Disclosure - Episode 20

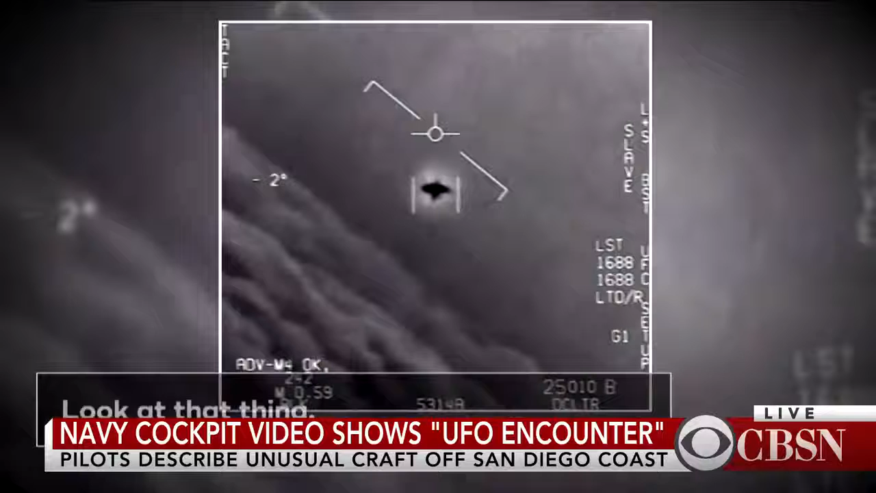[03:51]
The Navy had not a particular object for two weeks before they actually sent a couple of F-18A Hornets to intercept. Those are top of the line fighter jets, by the way, and who were completely outclassed by this object that people are able to see on video here.
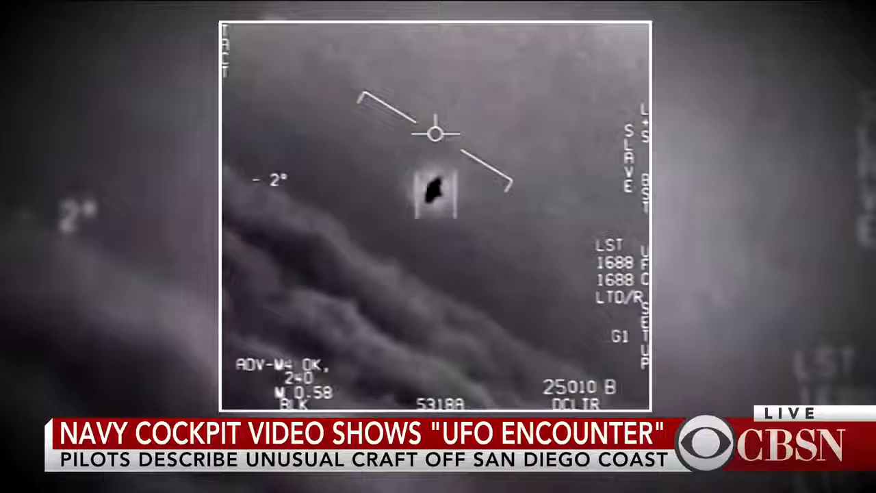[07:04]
And this video was released by the Navy in connection with an incredibly fascinating UFO encounter. The Navy had not a particular object for two weeks before they actually sent a couple of F-18A Hornets to intercept.
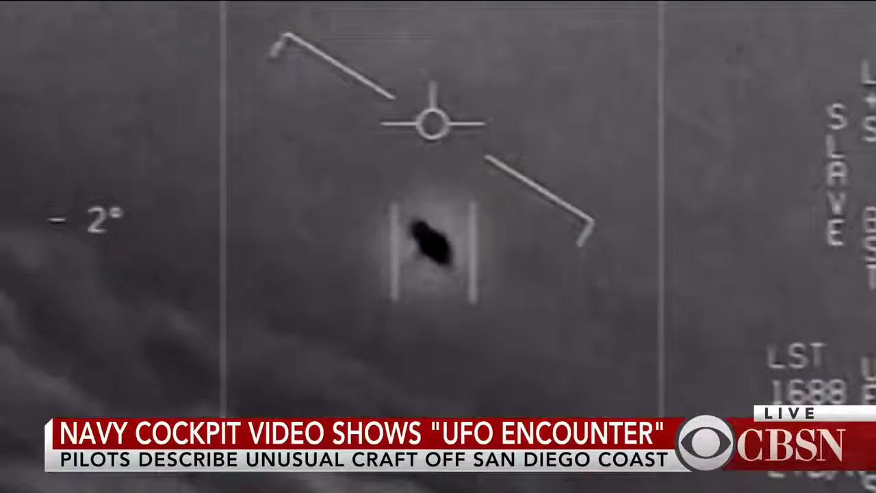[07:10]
Those are top of the line fighter jets, by the way, and who were completely outclassed by this object that people are able to see on video here.